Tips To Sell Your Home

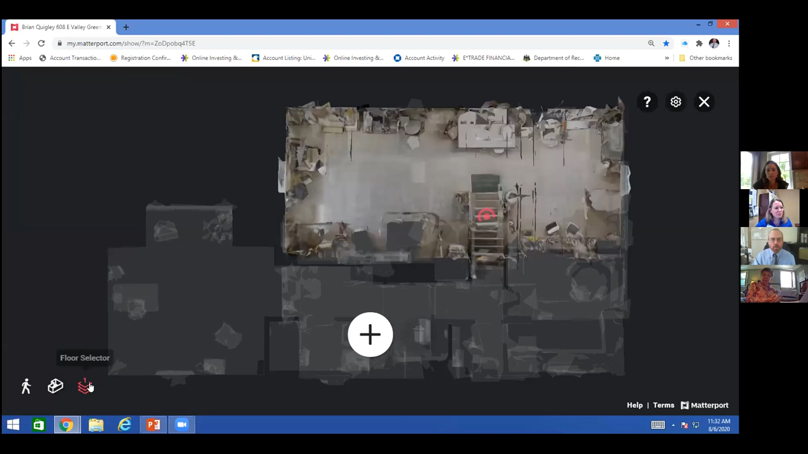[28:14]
You can see where your furniture would fit.
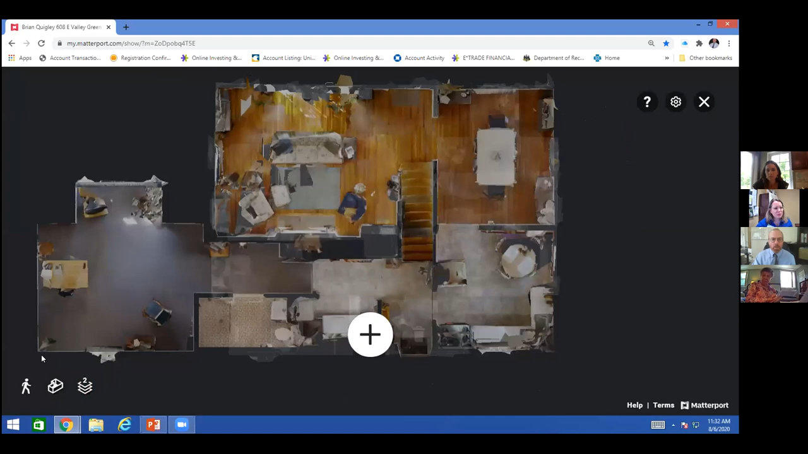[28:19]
So a lot of times buyers can use this tool to go ahead and see what it is that they want to measure, like a sofa, like a living room, a dining room, any of those things.